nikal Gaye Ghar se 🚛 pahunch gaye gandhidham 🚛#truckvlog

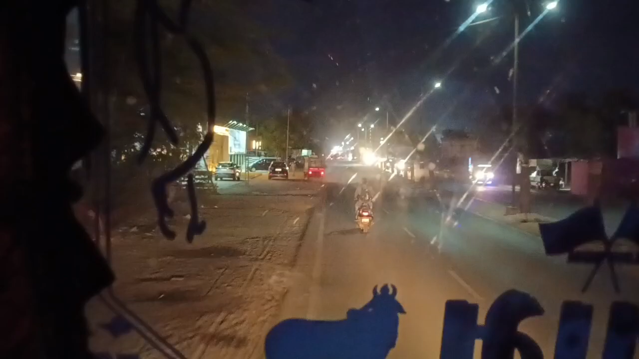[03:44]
यह बाई पताने कैसे चल रहा है स्कूटी वाला
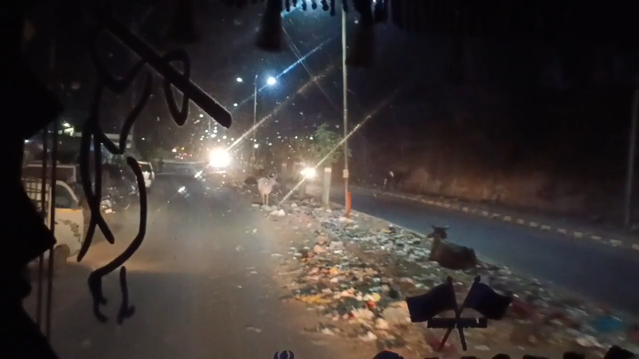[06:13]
यहाँ पे तो गंदी रहता है कितने सालों से पता नेक चल रहे हैं यहाँ पे गंदी
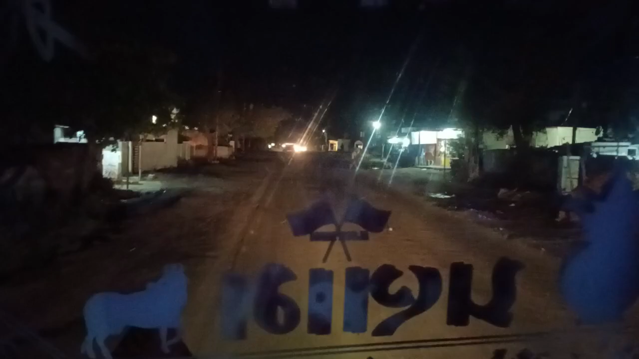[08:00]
बाइपास में अब लाइट है जो है वह गाड़ी की काफी
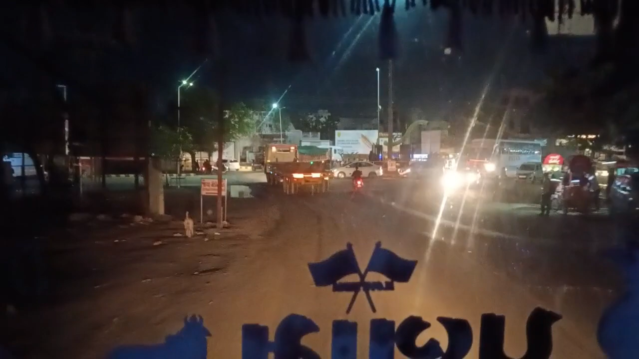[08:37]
से लेंगे हम राइट साइड में लैब साइड में रोड जा रही है सीटी के अंदर